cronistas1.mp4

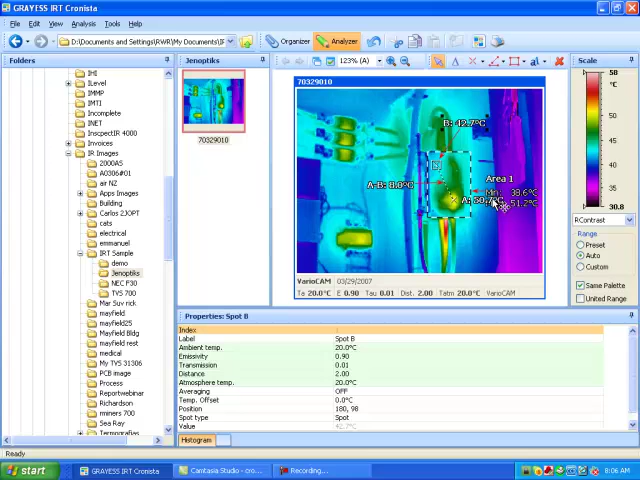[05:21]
Let's go back, and let's move our labels out of the way. We'll move this label over here. We'll move this label up here, and we'll take this label, and we'll move it down here. Again, we have the same number of various tabs across here that we can look at. We're going to go back, and we have the properties of spot A here. We can go to spot E, B, or the difference. We can go to spot B. We can change the emissivity simply by
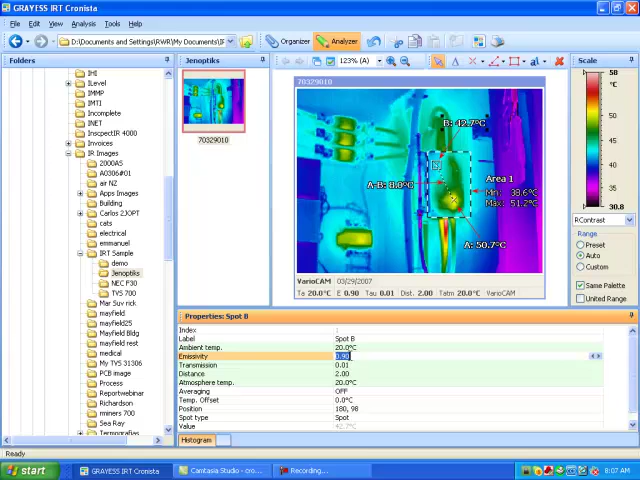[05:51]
On screen: max 51.2°C
clicking on it and just adding the emissivity that we want, and hit the enter key to accept that.
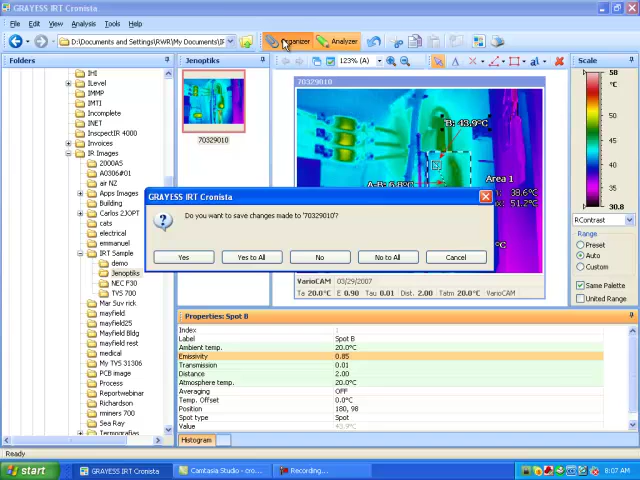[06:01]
Let's go back to the organizer mode, and we're going to save the changes we've made, and to do an infrared report quickly,
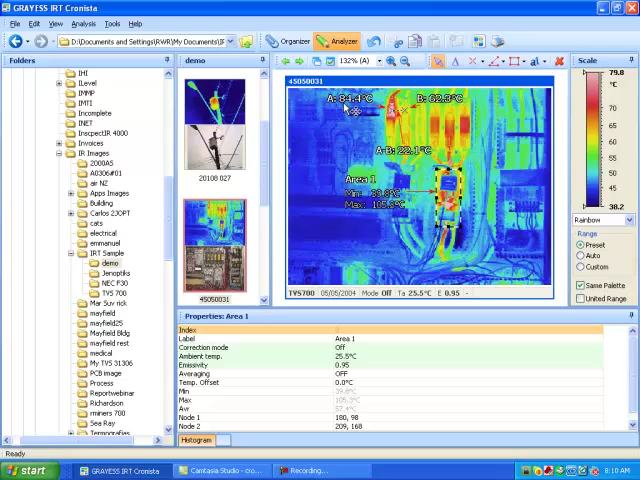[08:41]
and we're going to go back to the organizer, and we're going to save the changes we made.
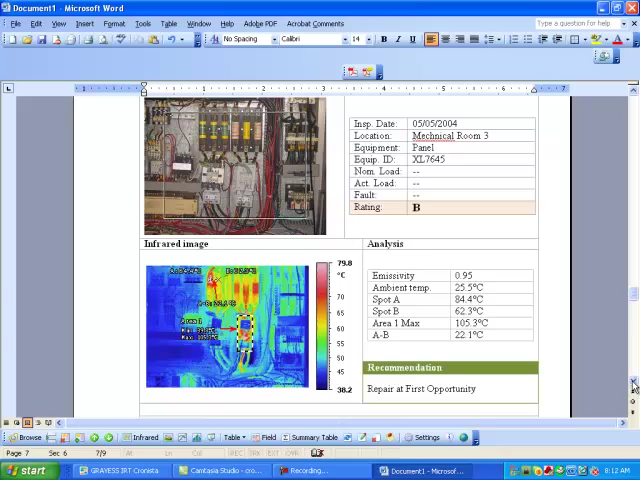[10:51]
And on this one, we made a comment in the notations before we started our report, and there's the comment right there.